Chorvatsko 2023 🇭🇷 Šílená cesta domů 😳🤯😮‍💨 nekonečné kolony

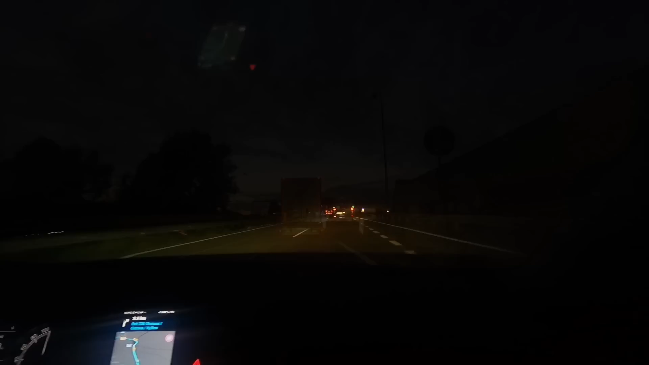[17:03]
Tak, my pořád ještě jedeme. Už je to nekonečné. Už se to tahne úplně. Je 22.29.
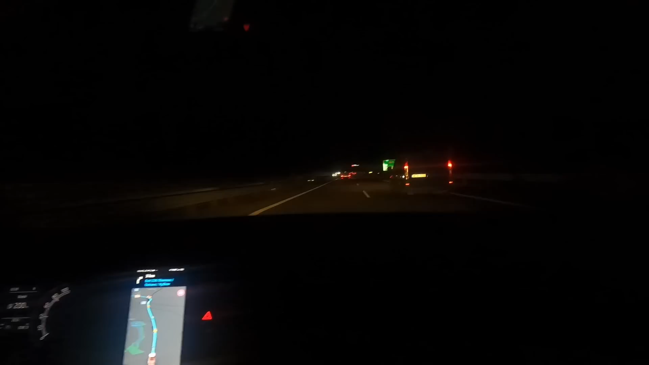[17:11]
Holky pořád nespím. A doma nám zpívá hodina a 19 minut. Tady... řidiče někde viděte, je nebředopovaný.